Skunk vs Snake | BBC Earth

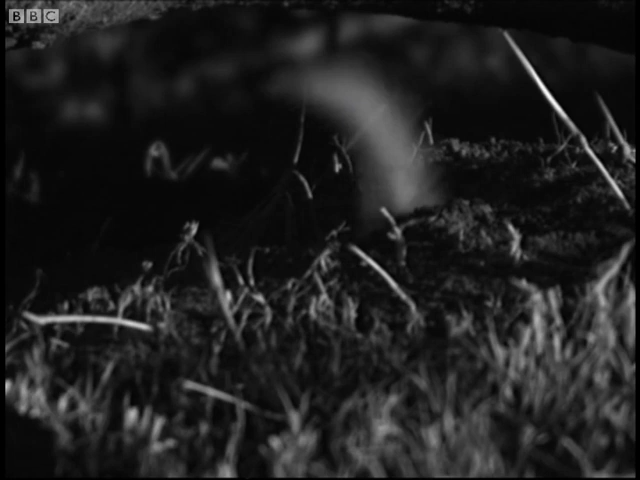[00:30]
Zorillas eat all sorts of insects and reptiles. They're bold enough to put their noses into anything, and they're about to get a big surprise.
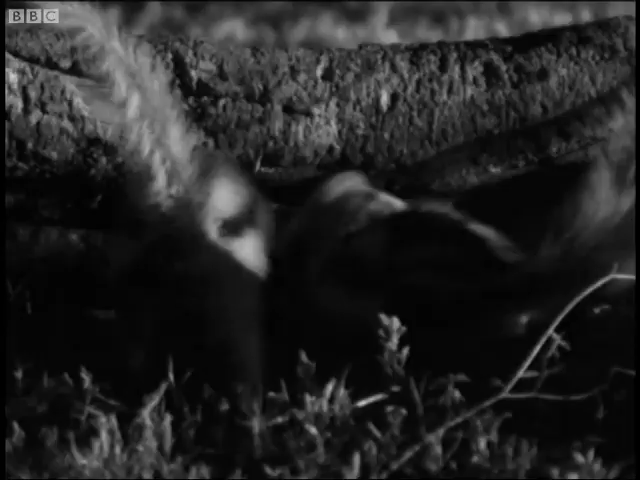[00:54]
It looks as if one of them's bitten off more than it can chew.